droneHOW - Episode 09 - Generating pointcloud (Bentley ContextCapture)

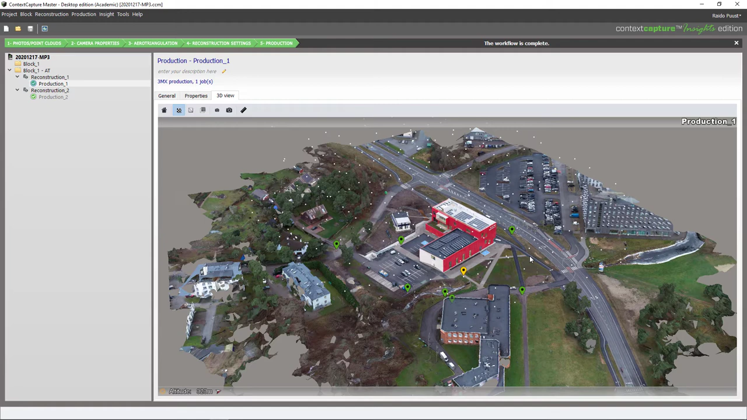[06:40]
different modeling techniques and to do that it's basically simply a different output format which also means that if I do have already one calculation done then this point cloud generation is much quicker.
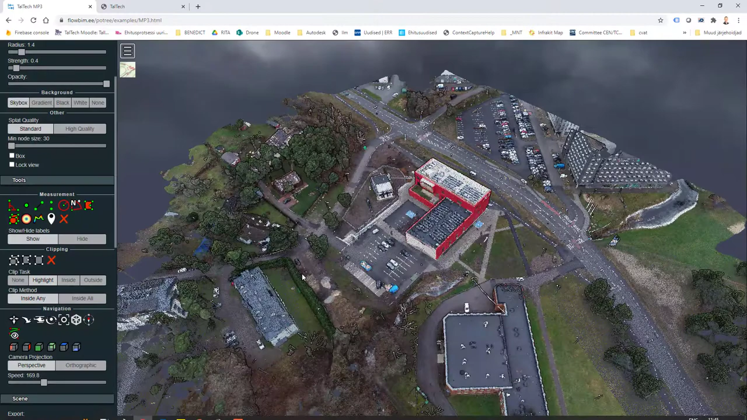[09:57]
result then obviously if I don't care about those other areas around it I can limit my point cloud generation let's say smaller area and of course by doing it I can save lots of space
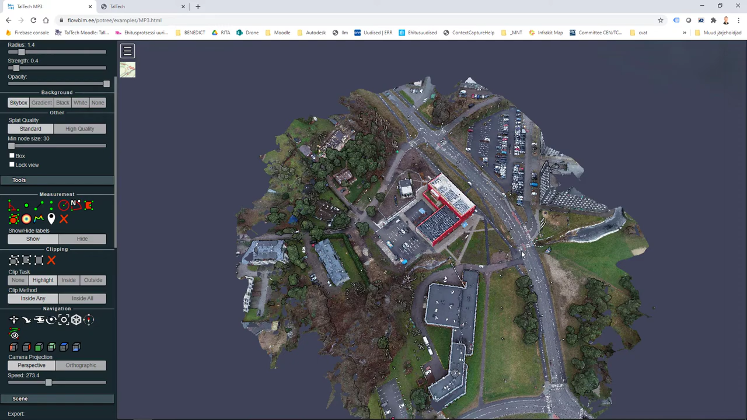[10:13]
meaning that my point cloud file is also lighter. I'm keeping it in that way right now but just keep in mind that usually it is important
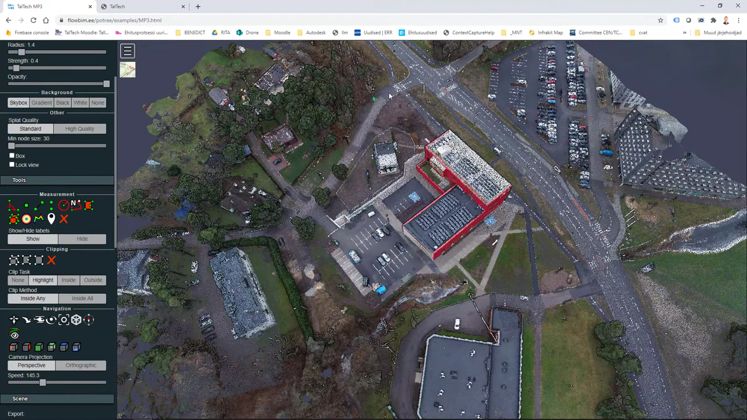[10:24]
in cases where you focus onto some object only then it makes sense to limit the area you want to generate.
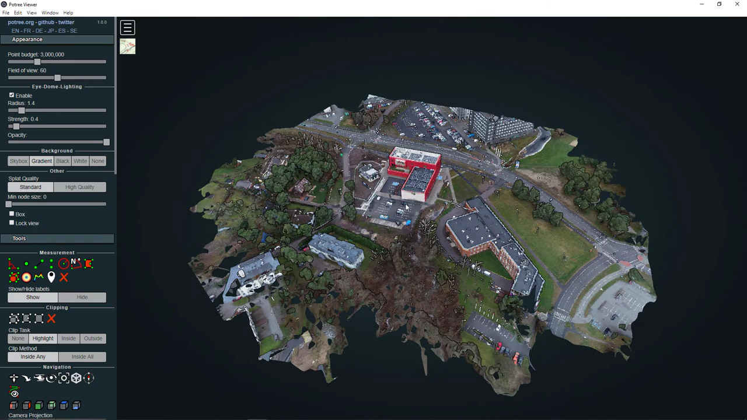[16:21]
and you can use same tools that you can use in web server for example measure distance area volume also pick point coordinates you can also generate simple animations in here loads of different possibilities and if you want to upload it into your web server please check
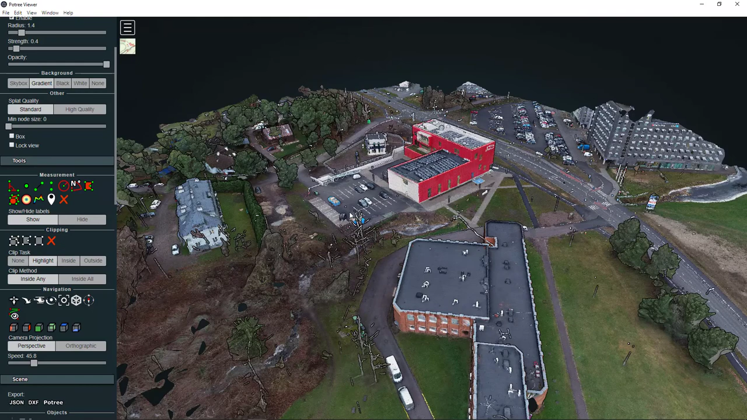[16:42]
my previous video it's very easy to do yes you do need to have your own web server and this data as I said usually it's
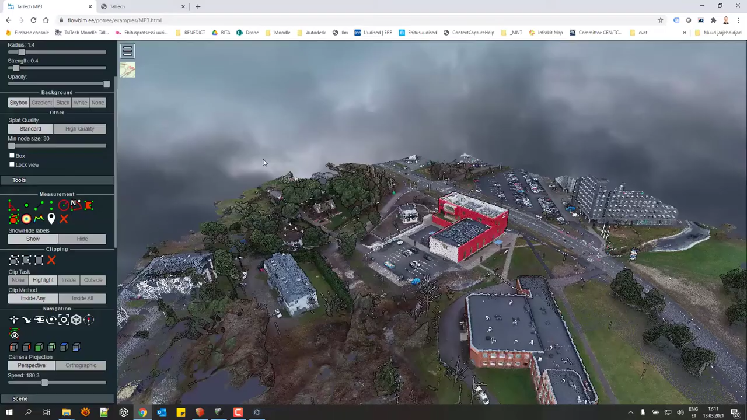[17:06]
can be used in a similar way as in desktop
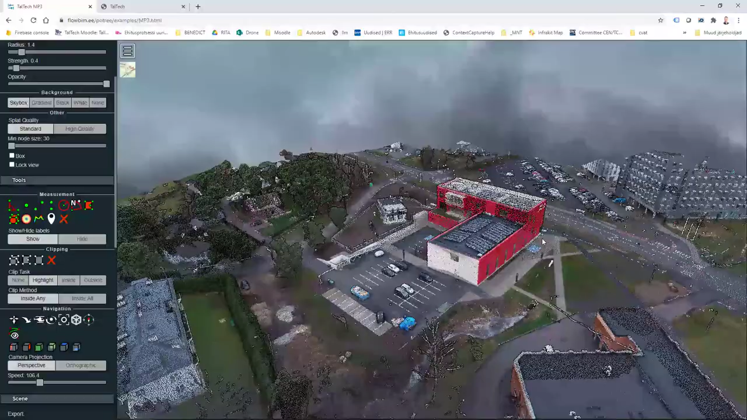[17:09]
version and this can be shared by anybody and anybody
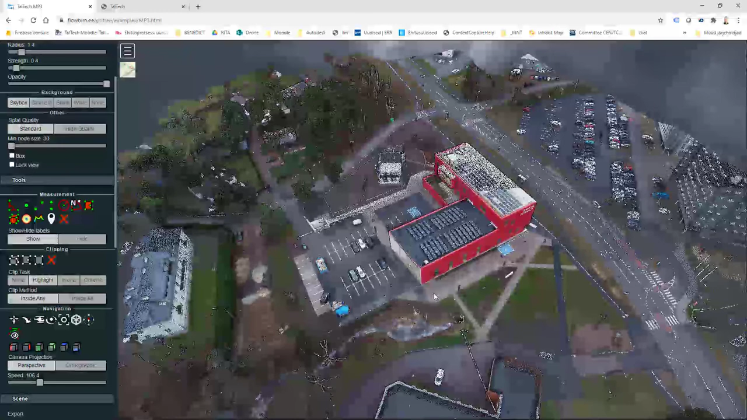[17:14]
can use those tools check coordinates take measurements as such to conclude this video this video this video was all about how you can generate a point cloud through photogrammetry of course if you drone does have a lighter sensor you can get that point cloud directly but also in that case some data analysis should be carried out or conversion because drones with image
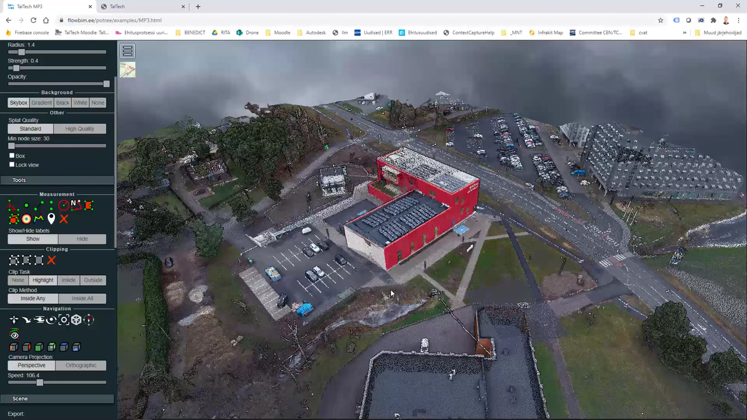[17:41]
sensors are more widely available at least today then as you saw to generate a point cloud whatever photogrammetry software you're using is really easy